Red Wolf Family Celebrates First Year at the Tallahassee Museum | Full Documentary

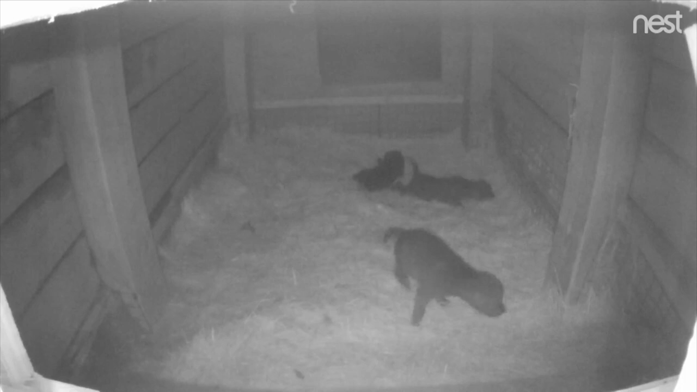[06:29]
This is the only footage that exists in the first two months. It's them dreaming, you know, a little movement while they're sleeping is really precious. Nursing with mom.